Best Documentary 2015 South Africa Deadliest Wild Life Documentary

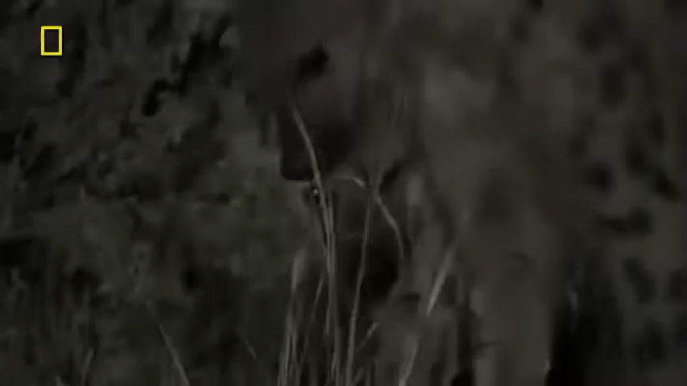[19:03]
Every meter the scent draws them on takes them deeper into another clan's territory.
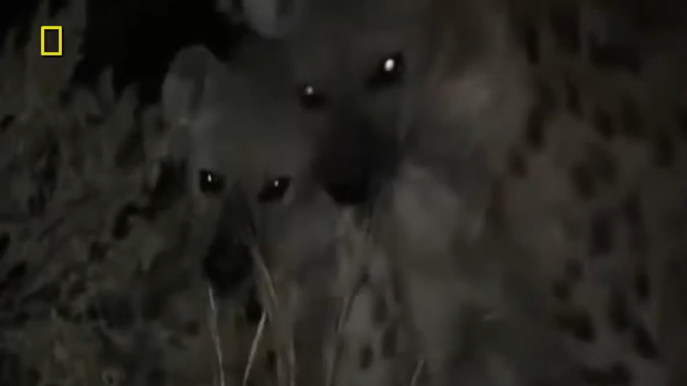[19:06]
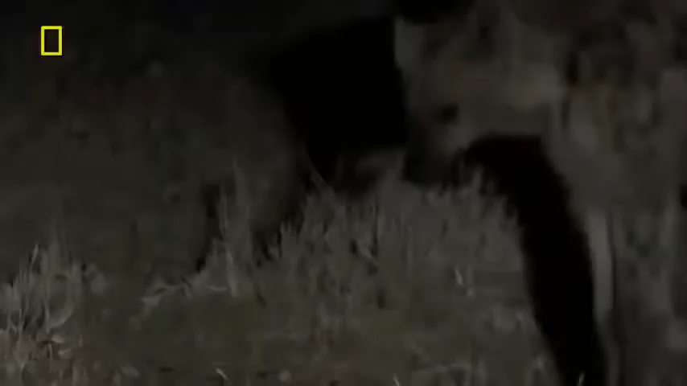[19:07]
But they're not about to turn back.
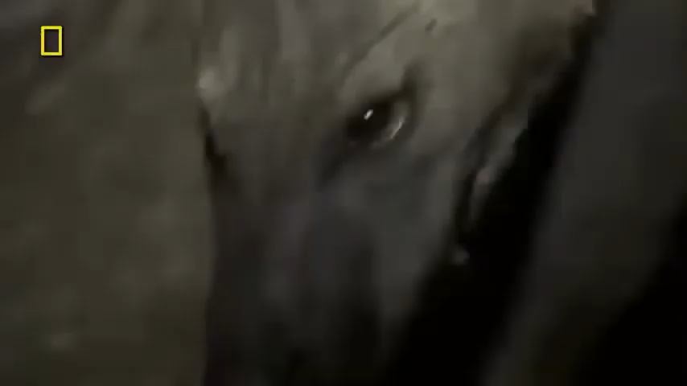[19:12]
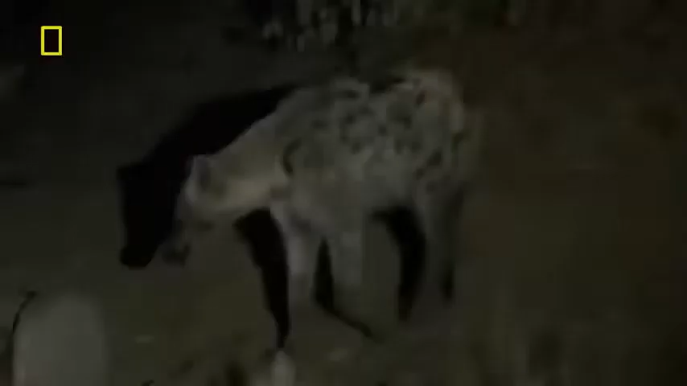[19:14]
This is a windfall.
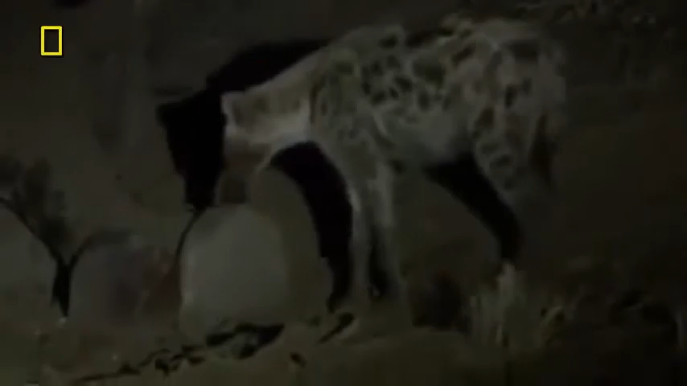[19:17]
There's no telling how the elephant died.